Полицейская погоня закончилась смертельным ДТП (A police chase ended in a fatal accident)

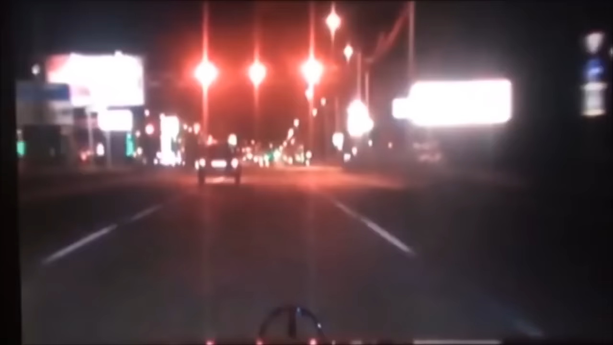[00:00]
Смертельным ДТП закончилась полицейская погоня в Стаброполе.
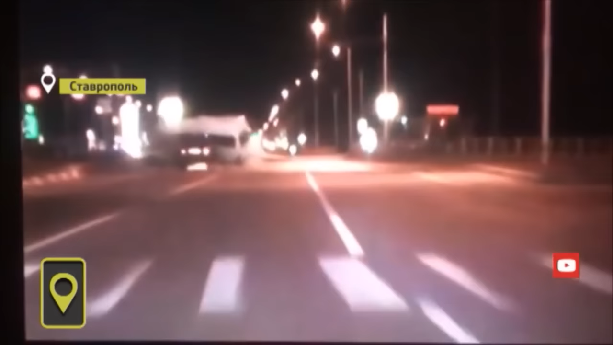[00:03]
Водитель Нивы проигнорировал приказ патрульных остановиться и начал уходить от преследования. В машине находились четыре человека.